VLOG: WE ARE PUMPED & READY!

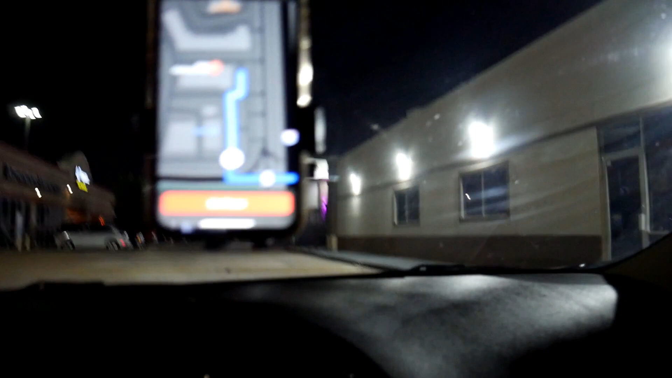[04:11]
Oh, my God. These big old speed bumps. This is ridiculous.